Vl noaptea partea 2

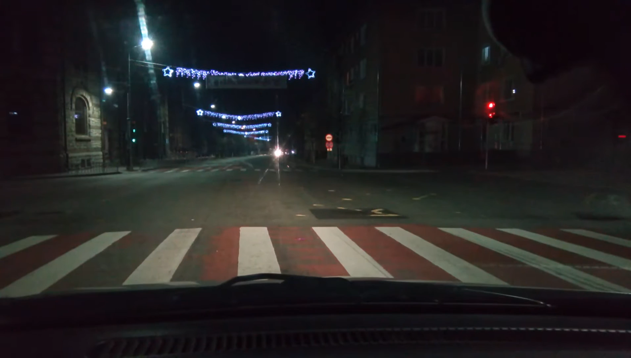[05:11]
Dar nu știu dacă poți să iei. Merge. Nu avem. Eu văd că e... E roșu. Nu, eu văd că e... Nu, e, sunt două benzi și una în jos. Două benzi care urcă și una care coboară. E bine, că altfel nu le-a făcut toată ea banda aceea. Deci, uite, asta a trecut pe roșu. Nu, urcă în sus. Are voie să urce în sus.
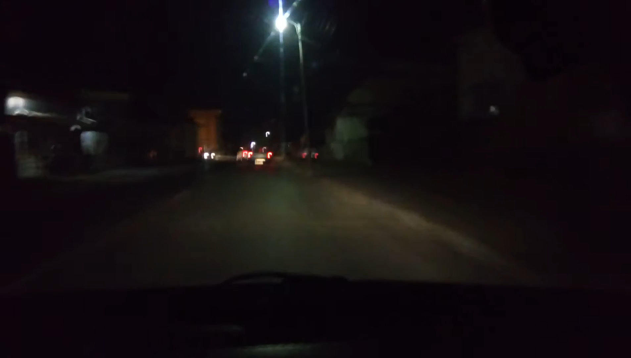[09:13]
Ale dragă. Vezi că pe aici circulă mașină ca la noi la cap. Uite, taxia urmă. Da, mă, M se numește. Real.
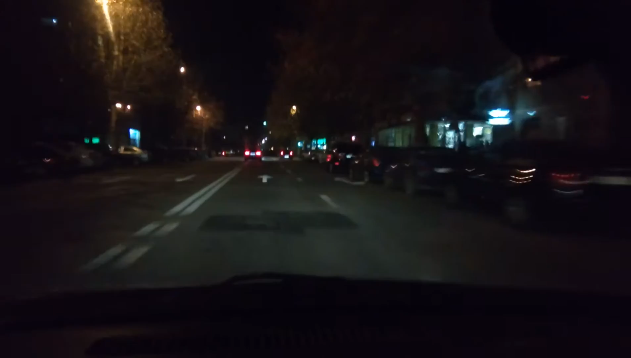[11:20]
Aici asta e pe trotuar. Nu, aici e altfel. O să mă mut și eu, dar după vacanță de